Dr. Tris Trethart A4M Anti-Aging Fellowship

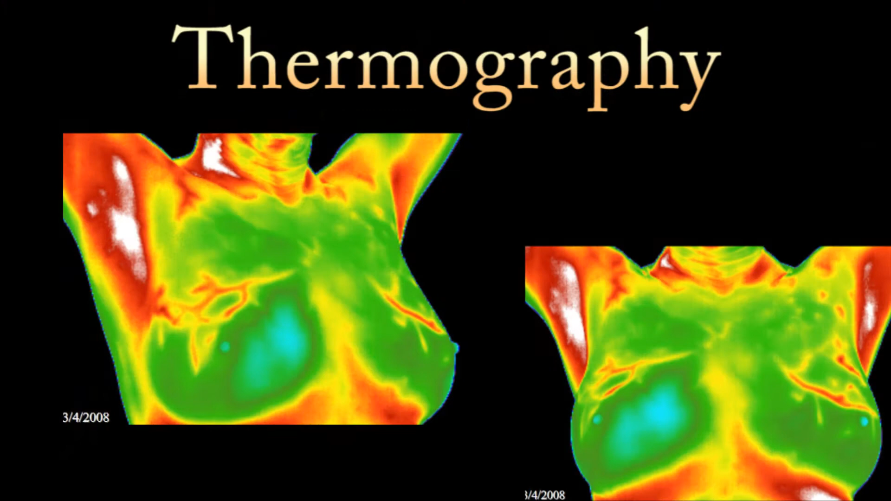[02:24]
Thermography has several advantages. It's a non-invasive, non-traumatic, by that I mean that there is no x-ray radiation to the breast tissue,